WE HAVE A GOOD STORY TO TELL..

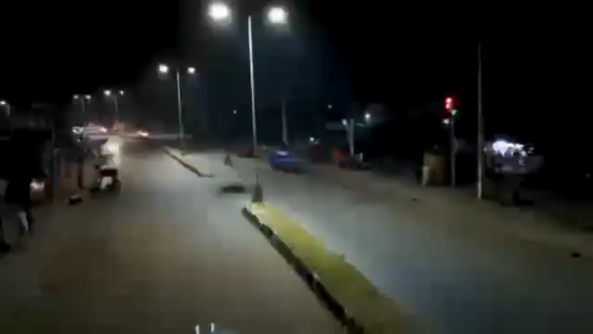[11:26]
Our street lighting project has brought back nightlife to the city center, boosting security and the state's economy.